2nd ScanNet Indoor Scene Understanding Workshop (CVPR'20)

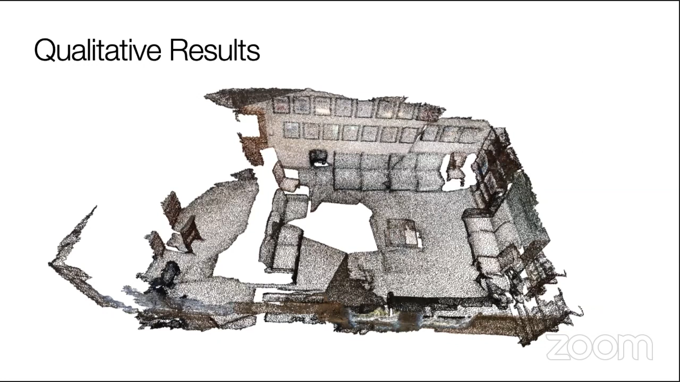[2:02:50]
First, we show the input 3D point cloud, then the predicted semantic labels, and finally the predicted instance masks.
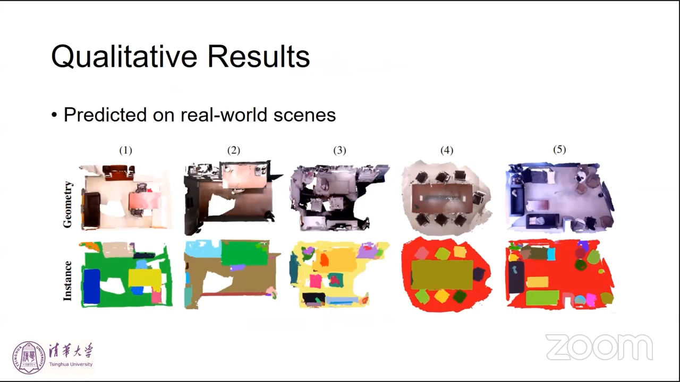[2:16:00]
You can see that for most of the scenes, our model generalizes well. So next, we want to discuss about the synergy between the instance and semantic segmentation.
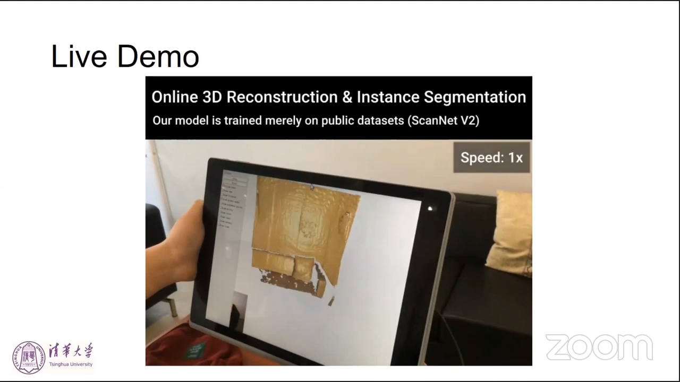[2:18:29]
And now we're showing the live joint 3D reconstruction and with
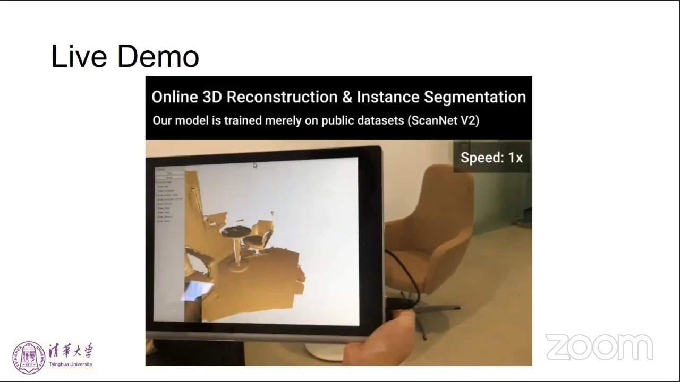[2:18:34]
instance segmentation labels updated online on the portable device.
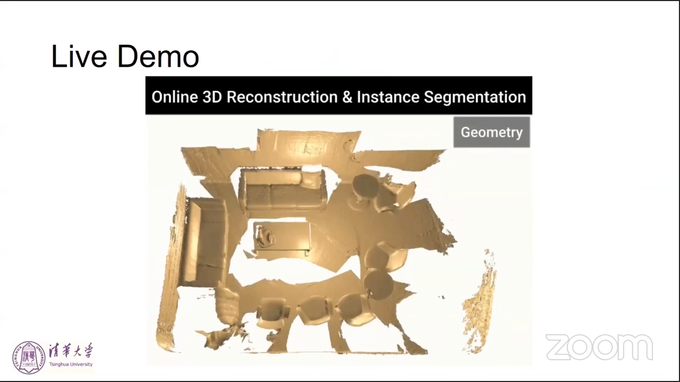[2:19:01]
this is our result for the geometry, and the colored geometry.
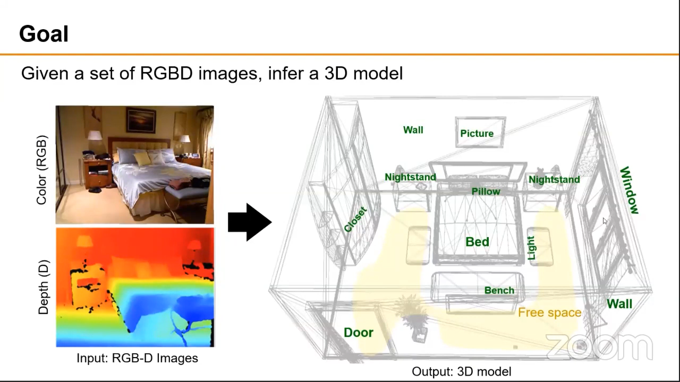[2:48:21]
our goal is to construct a three-dimensional model that has complete surface geometry, photorealistic appearances, and semantic labels. You might ask, why do we want a three-dimensional model rather than, say, a set of 2D images with labeled pixels, like the one shown on the top right? I'd argue that 3D is a natural domain for many of the tasks you'd want to do with a model of a real-world space, such as navigating through it or manipulating objects. It's also because there's a strong prior in 3D that can help reason about object relationships and shapes and affordances. For example, the shapes of the two nightstands in this example are far more consistent in 3D than they are in the red pixels of the 2D image in the top right,
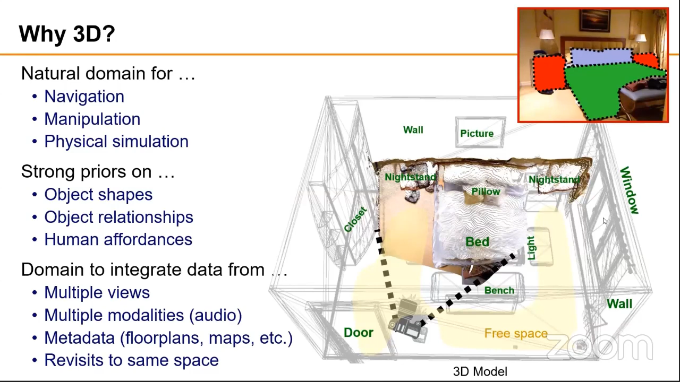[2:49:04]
which are affected by occlusions and viewpoint differences. Finally, 3D is a natural domain to integrate data from multiple observations, of course multiple images, but also audio or floor plans or data acquired from multiple visits to the same space. Of course, there are many unique challenges in 3D. We must reconstruct the surface geometry, even if it's scanned with only sparse or noisy point samples.
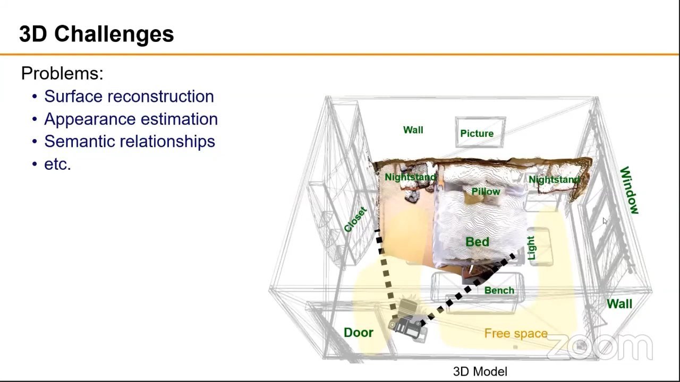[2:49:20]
We must estimate surface appearance so that photorealistic images can be rendered, and we must infer salient 3D relationships between objects. In this talk, I'll focus on three recent projects that address some of these issues.
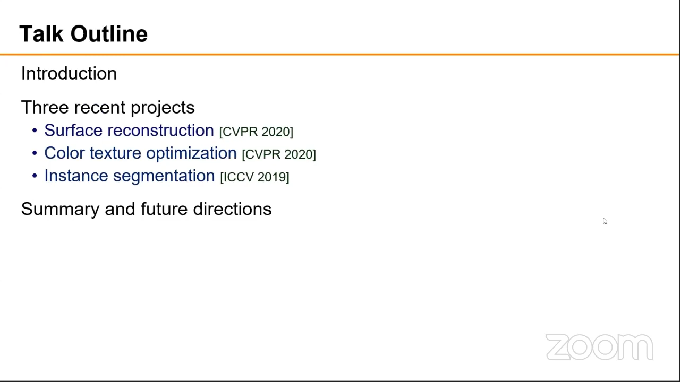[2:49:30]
The first is a project called Local Implicit Grid Representations for 3D Scenes, which was presented by Max Zhang at this conference just a couple days ago.
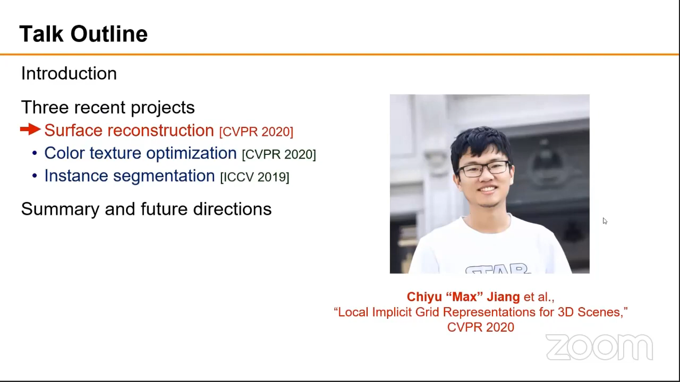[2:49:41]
The goal of the project is to reconstruct a 3D surface from sparse 3D point samples.
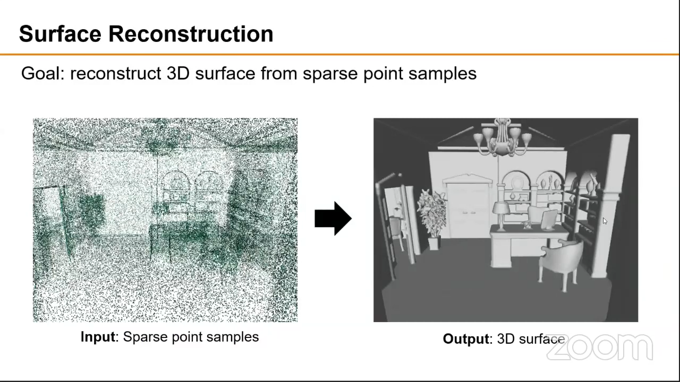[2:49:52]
In this setting, the input points may be noisy or sparse, and thus simply fitting a surface with traditional surface
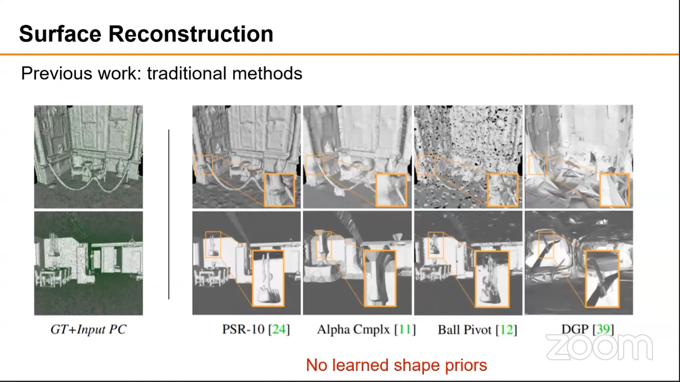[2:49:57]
reconstruction methods produces oversmoothed or noisy results. One way to overcome these issues is to leverage a learned shape prior. Indeed, incredible methods have recently been proposed for learning implicit functions from data, but they've been used mostly to represent individual objects and not scenes.
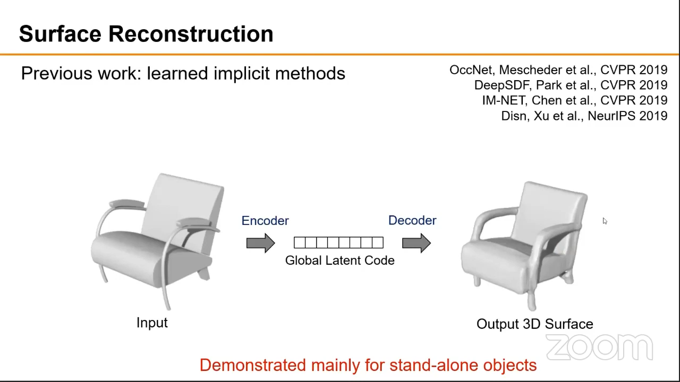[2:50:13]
So the question we ask is, how can we use these methods for representing large scenes? If we'd like to have a model of a house, for example, it seems impractical to have one huge global latent vector for the entire scene. Similarly, it would be inefficient to use a network capable of representing a house to evaluate an implicit function for every point to reconstruct a surface.
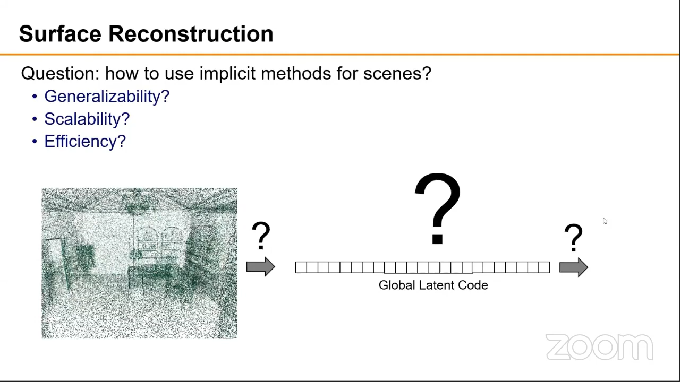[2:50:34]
Our approach is to decompose space into overlapping grid cells, learn a small local implicit surface function for each cell size region,
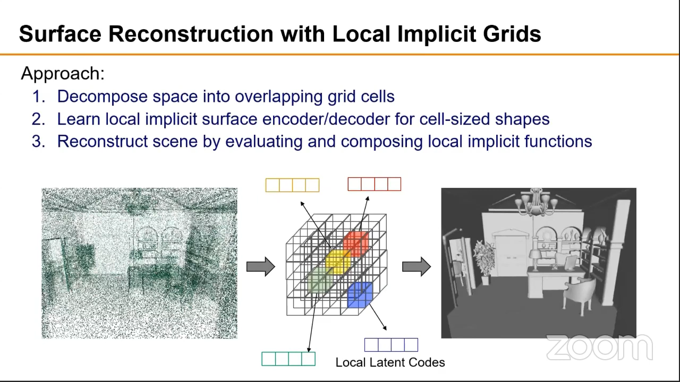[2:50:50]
and then reconstruct a scene by evaluating and composing the local implicit functions. This approach is conceptually related to other recent and concurrent work on learning local implicit functions.